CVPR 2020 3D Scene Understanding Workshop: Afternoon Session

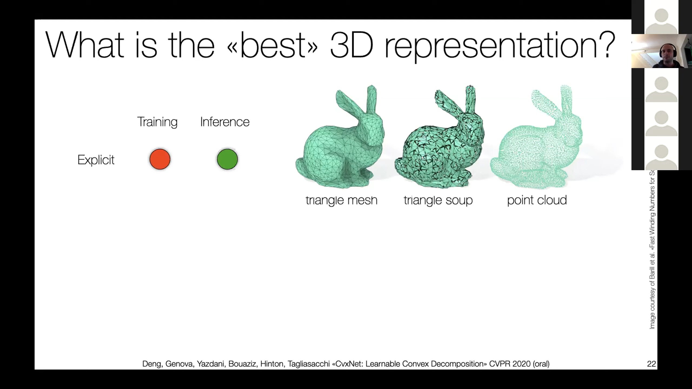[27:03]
which are actually great for inference because they produce something that your typical graphics engine or your typical vision application can use directly, but they're actually a paint frame, right? So because of the structure or the very unstructured structure of triangle meshes specifically. And then the other models, which is the DeepSDF, Ocnet, and so on models that have been proposed in the last year or two, that actually look at an implicit version of the problem, which on the other hand are great for training, because it's just a classification problem. But then at the inference time, you have to rely on things like marching cubes to compute the underlying mesh. And what we did is actually creating a hybrid implicit models, right?
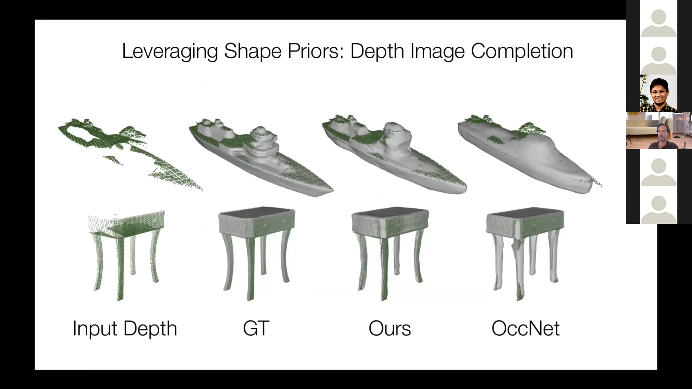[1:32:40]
Third column, our result. Fourth column, current state of the art. And we see about a 15 point improvement for LDIF compared to existing methods. LDIF also does well for template fitting.
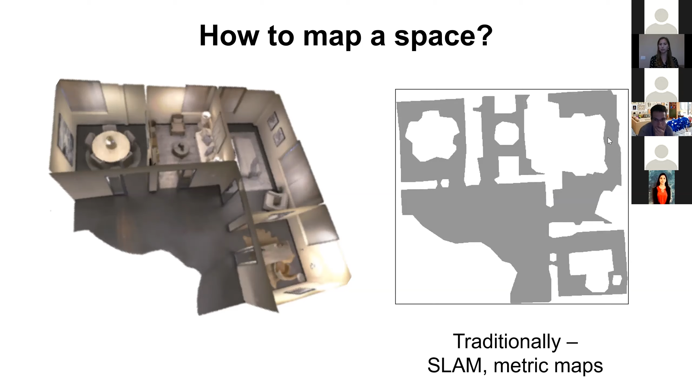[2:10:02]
Whether in 3D or in 2D, as shown in this occupancy map here. But what we want to propose now is, especially in the context of egocentric video, to think about mapping a space by its functionality. And in particular, to map it by its human-centric functionality, such that we can learn by how humans are using a space.
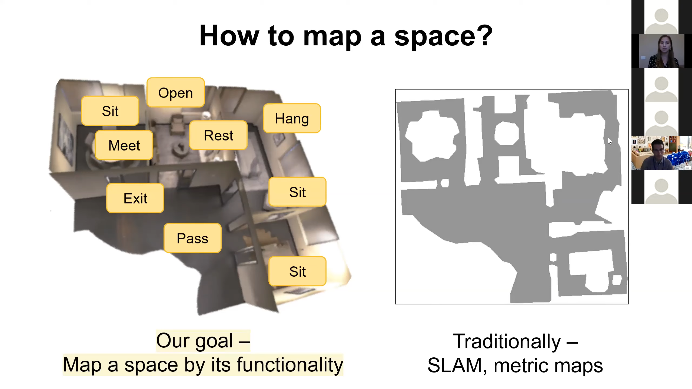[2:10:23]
And I think that egocentric video gives us such a great medium for doing this.